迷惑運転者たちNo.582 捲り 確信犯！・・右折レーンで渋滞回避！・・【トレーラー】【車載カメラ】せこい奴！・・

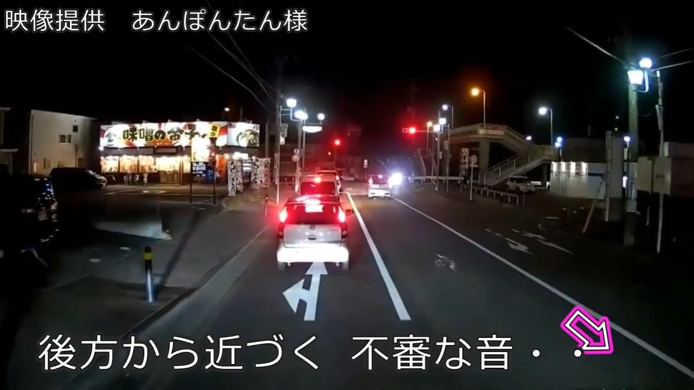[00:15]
あ、でも信号、信号守る。
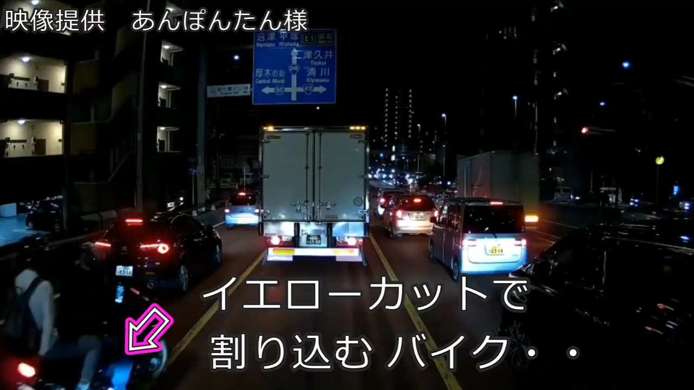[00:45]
黄色い線だぜ、黄色い線。うん？見えねえのかよ。そういうウインカーだったらどうぞどうぞ。